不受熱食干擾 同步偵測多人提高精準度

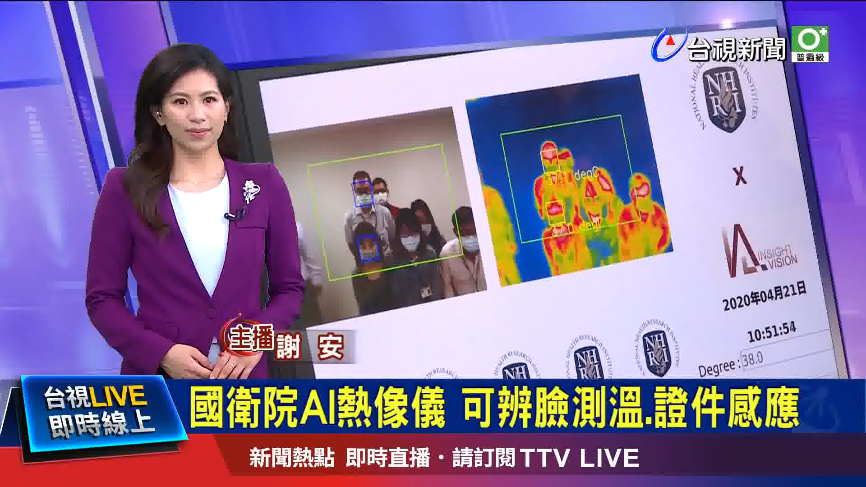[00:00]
国家卫生研究院成功开发新一代红外线热像仪的系统，兼具 AI 智慧人脸及时的侦测，有多人同步动态量测、体温警示、及时通知，还有证件感应等四大功能。也就是说，如果有3到6个人同时在行进当中，
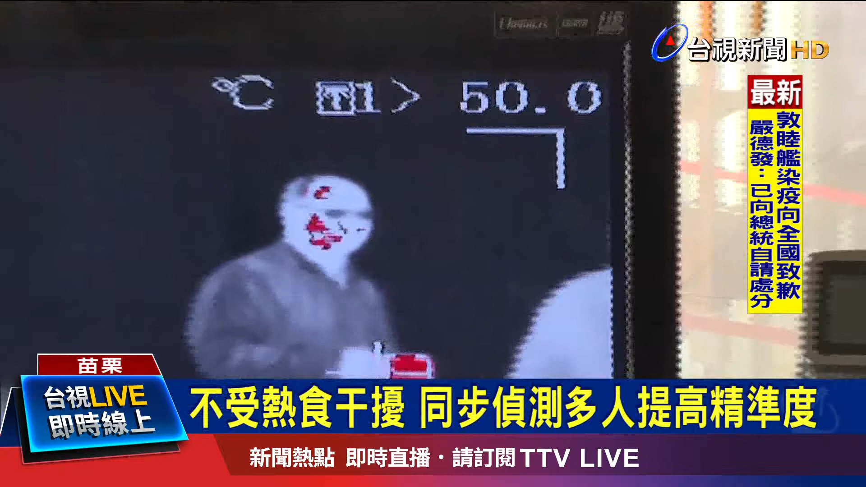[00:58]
国家卫生研究院生医工程团队指出，传统热像仪同一时间只能够侦测到最高温度，
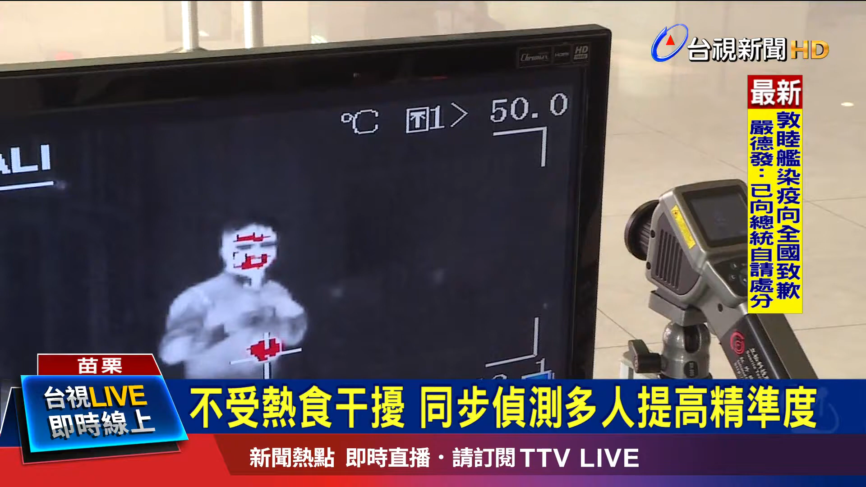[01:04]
如果你手里拿着高温的饮料、食物，容易造成误判。所以他们自行研发了这台准确度更高、
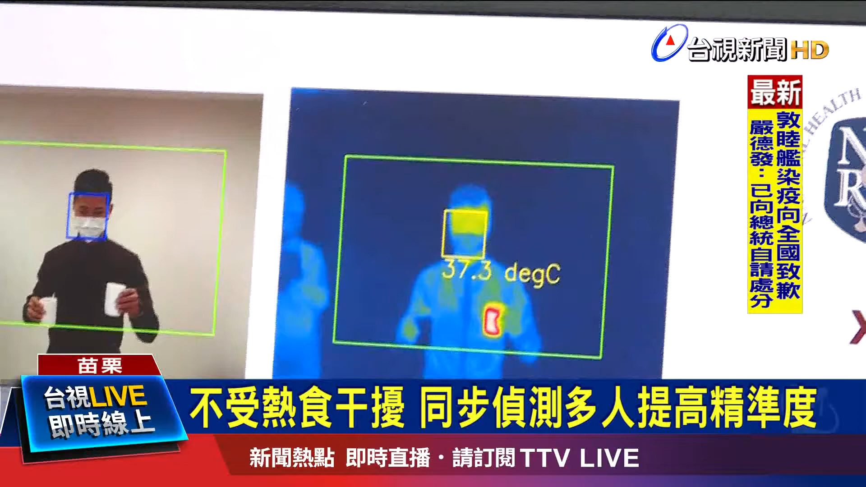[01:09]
On screen: spot 37.3°C
量测范围更广，同时不会受到周边干扰的红外线热像仪。